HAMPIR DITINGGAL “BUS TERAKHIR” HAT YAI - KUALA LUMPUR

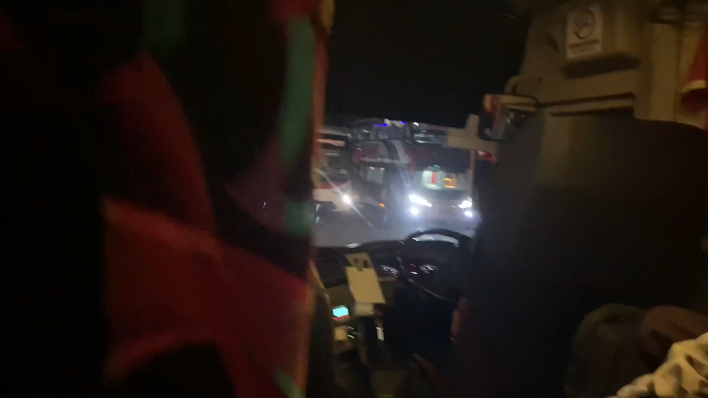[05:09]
Depan ada Sunny dan bis-bis lainnya juga biasanya menuju KL atau menuju Johor gitu ya, menuju Penang juga mungkin, tapi nggak tahu ini menuju yang mana.